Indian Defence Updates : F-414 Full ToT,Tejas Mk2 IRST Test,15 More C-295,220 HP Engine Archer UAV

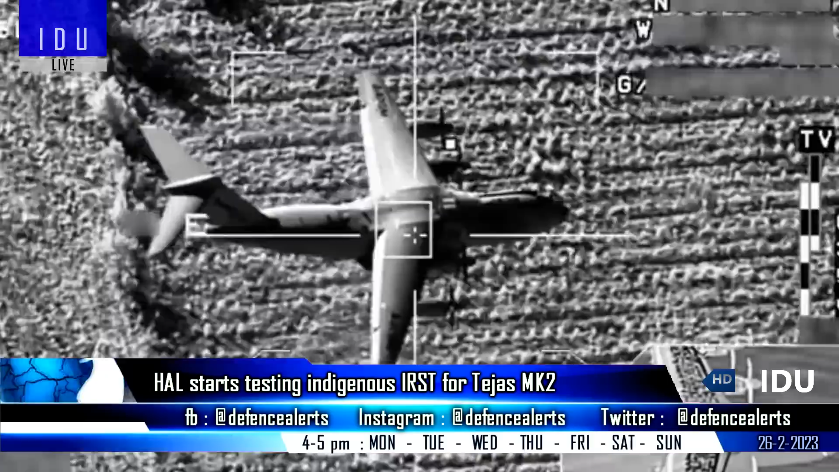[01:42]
the IRST will use artificial intelligence based supercomputer for running search and track algorithm and will have the capability to detect stealth aircraft